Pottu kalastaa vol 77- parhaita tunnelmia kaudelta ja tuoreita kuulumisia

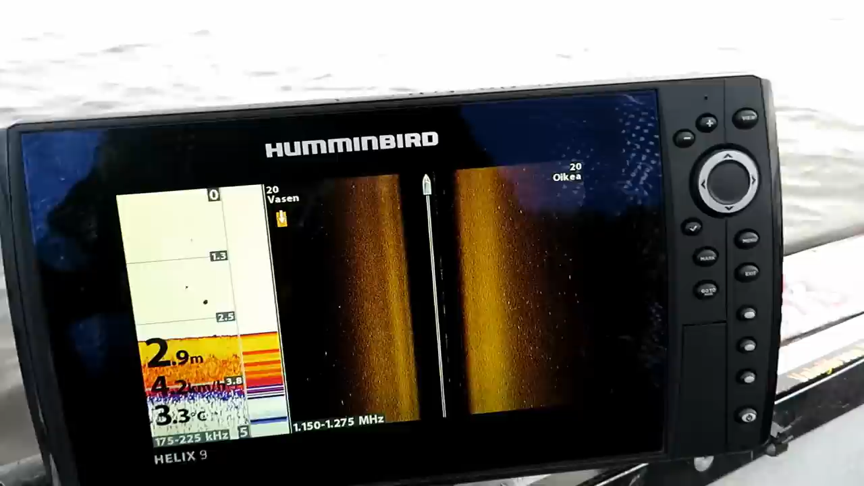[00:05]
On screen: depth 2.9 m
Tähän videon alakkuun tullaan nyt vähän tuoretta pätkiä pientä ahventa, mitä on tuossa ahventa jahannut kaislikorreunosta. Siellä monesti isot ahvenet lymyyvää. Ja sitten laitetaan vähän parhaita tunnelmapaloja kauden aikaa, mitä on tullut ja minkälaisia tunnelmia siellä on aina vennessä ollut milloinkin ja muutettiin.
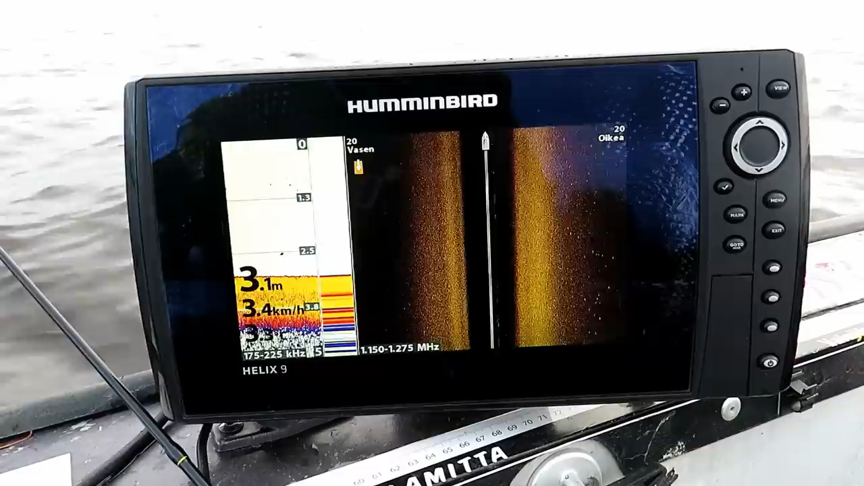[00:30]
On screen: depth 3.1 m, speed 3.4 km/h
3.3 astetta oveen lämpötilaa, että aletaan olla talvialakka. Paino kohta vielä,
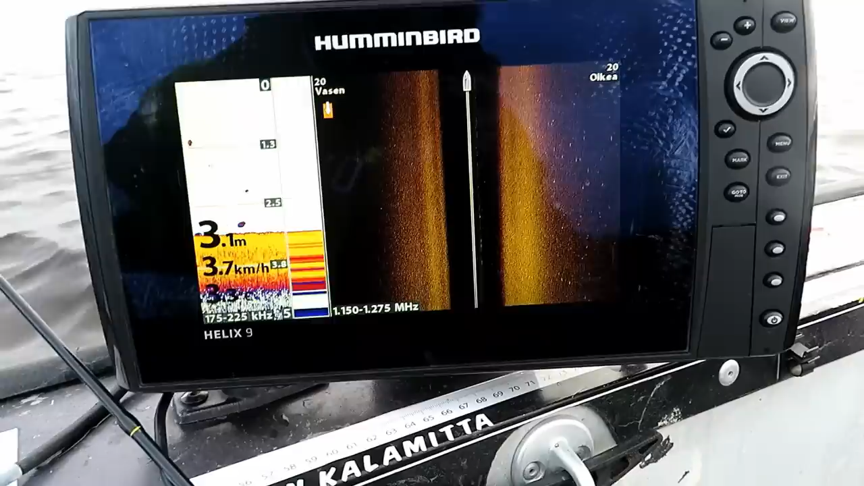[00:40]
On screen: depth 3.1 m, speed 3.7 km/h
mutta jatketaan tässä vielä kaautta ja tuotaan katsottaa,